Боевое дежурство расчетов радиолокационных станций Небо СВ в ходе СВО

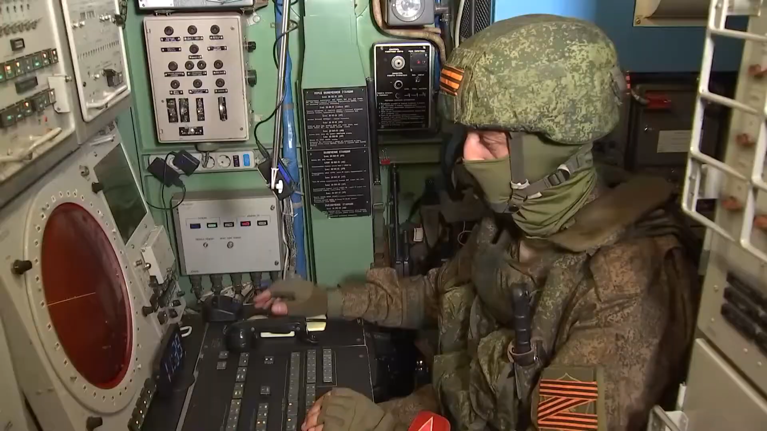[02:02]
Ноль пятый, обнаружил цель азимут 182, дальность 62, высота 1800, скорость 150.